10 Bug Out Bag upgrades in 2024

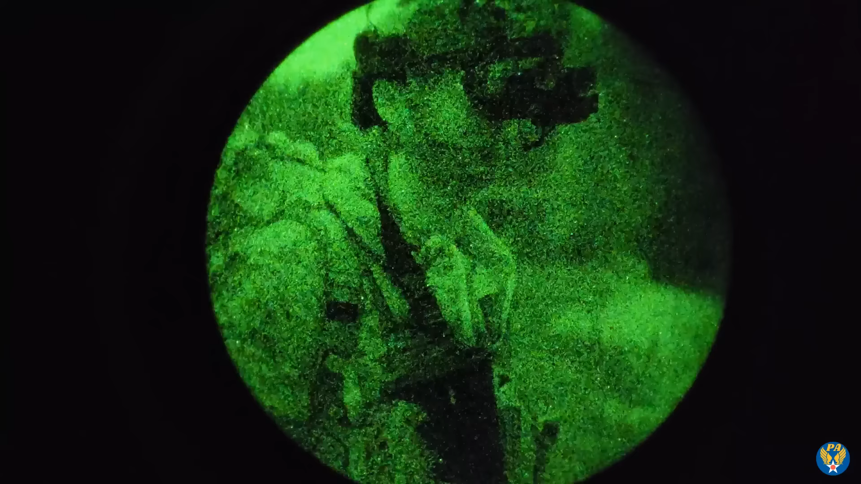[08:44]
but that's nothing new most people know hey i run pvs 14s in here but i
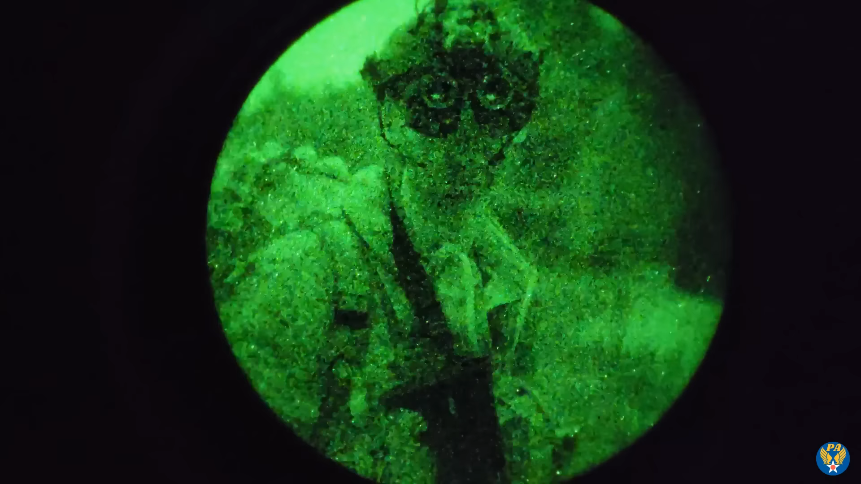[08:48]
went
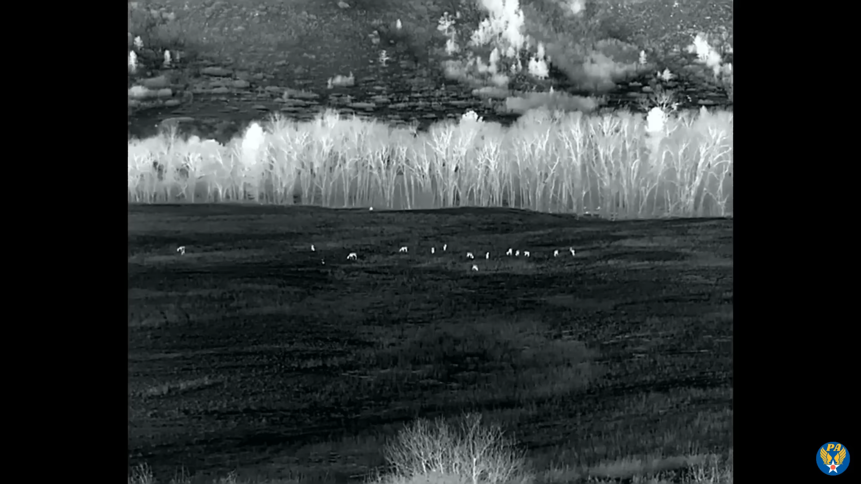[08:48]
to a thermal monocular this is an iray
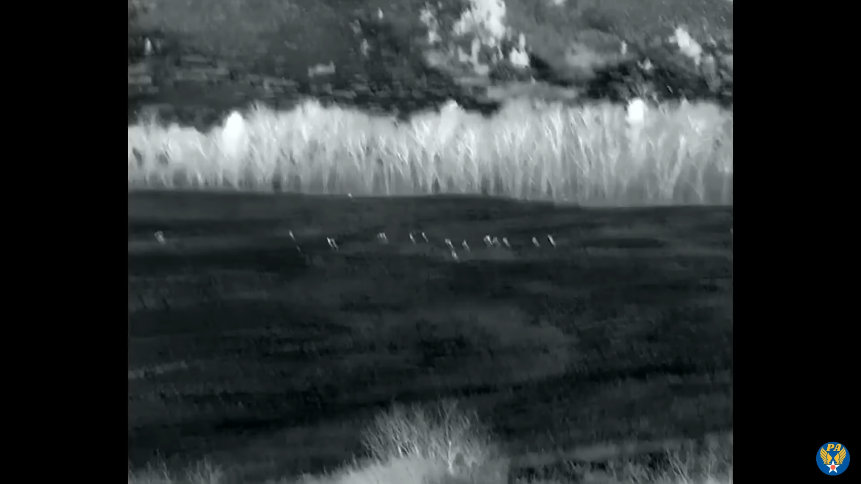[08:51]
rh25
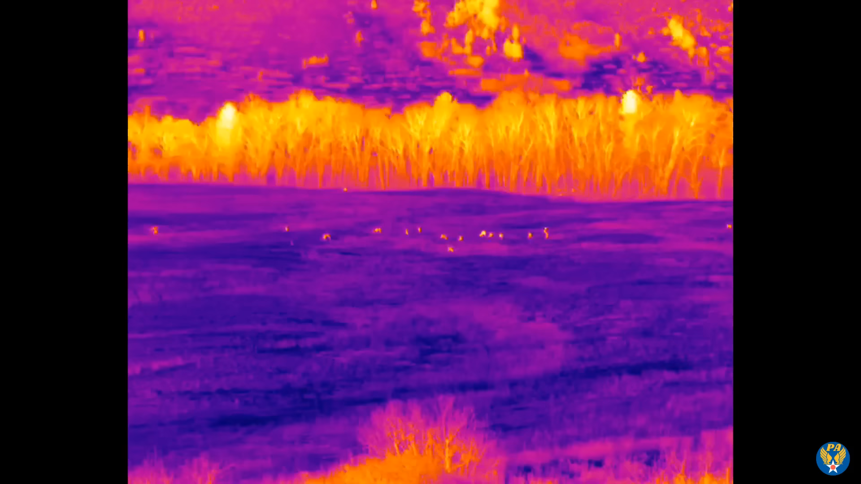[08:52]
this is a 640 um uh thermal it takes
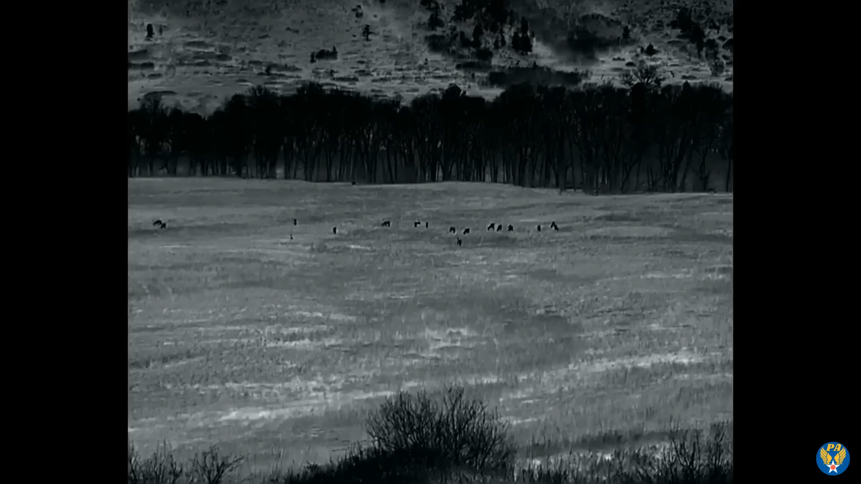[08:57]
in 640 not 1080p because those are getting really expensive
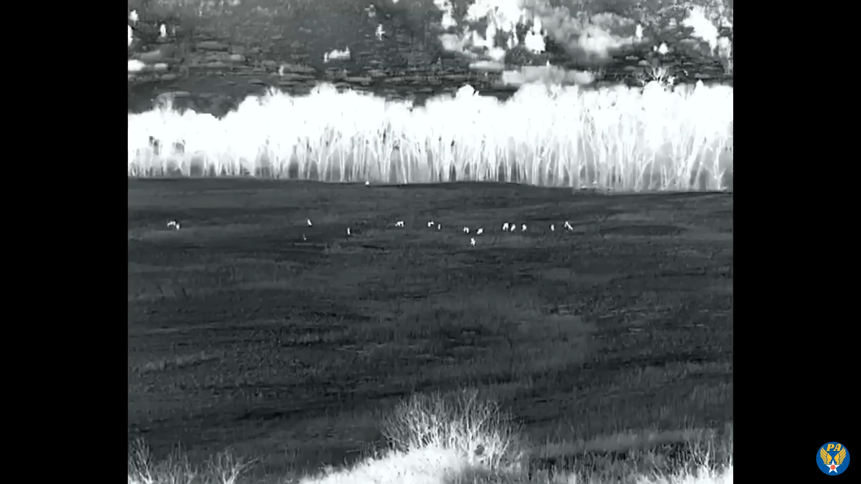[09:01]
but this thing is a very small
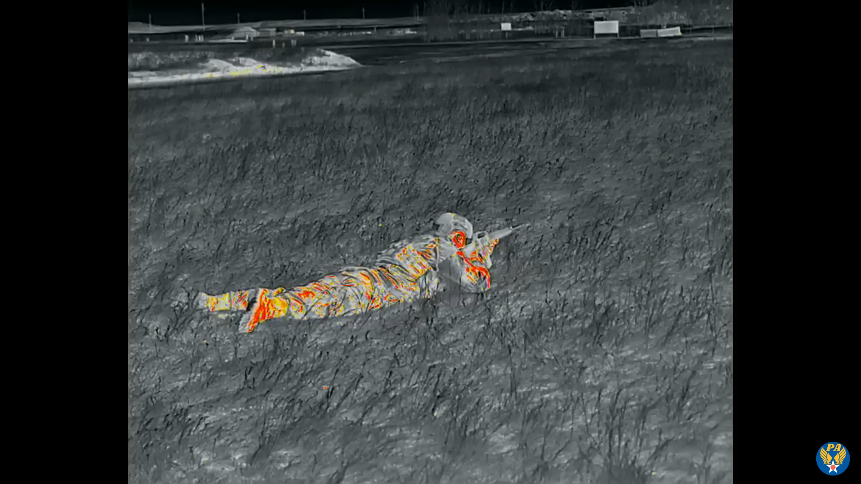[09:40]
capable or possible around me i'm going to have night vision on and then
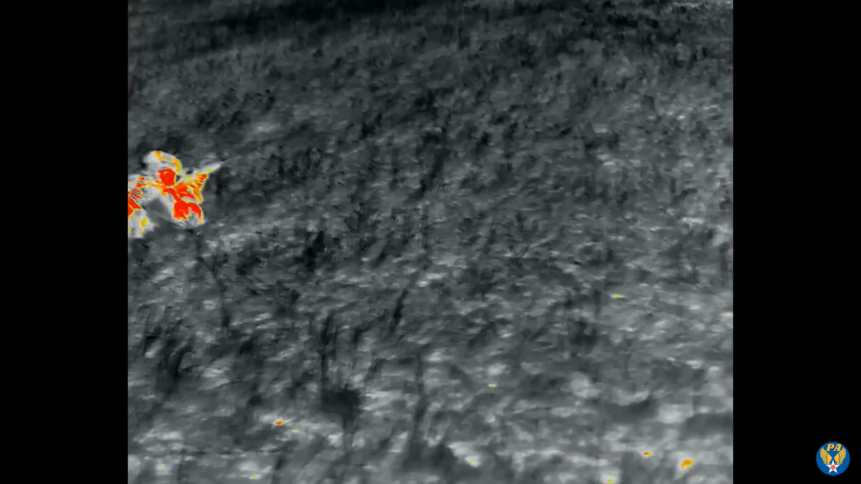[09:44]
i
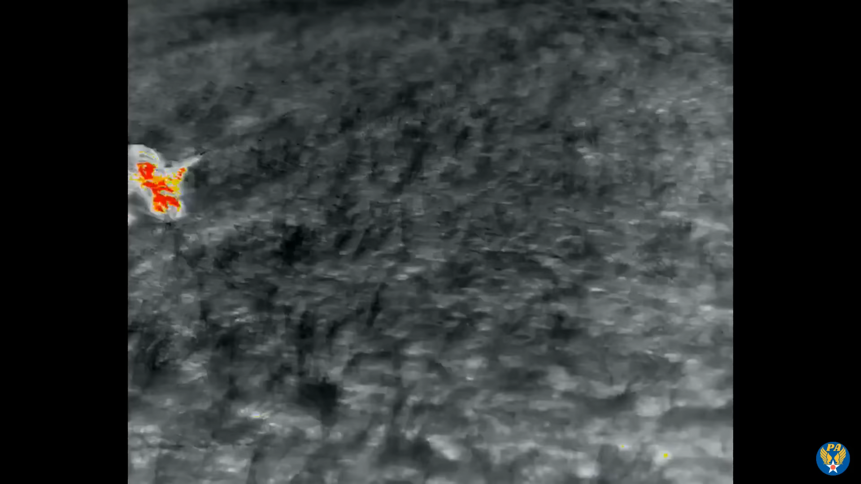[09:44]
can flip my night
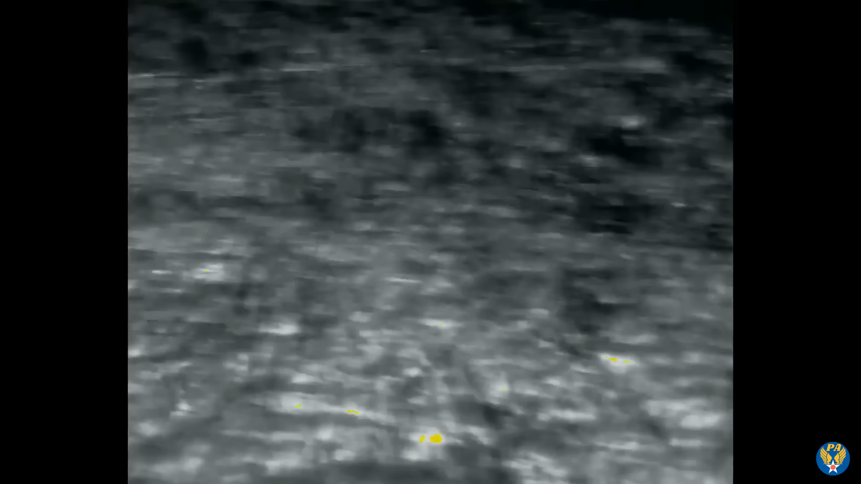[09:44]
vision out of the way and use thermal and then see in both those spectrums so this is literally a superpower you
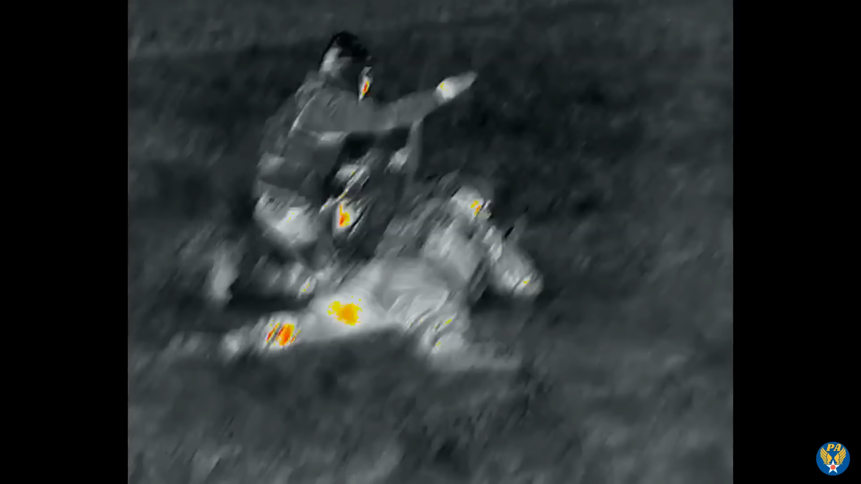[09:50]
can buy
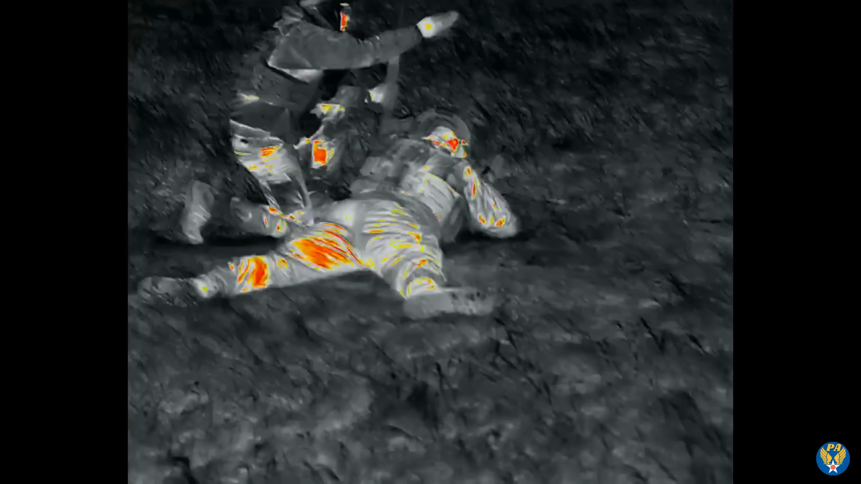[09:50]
now also it comes with uh the 210 8 or 18 650s and i have a recharge kit in here because you can actually direct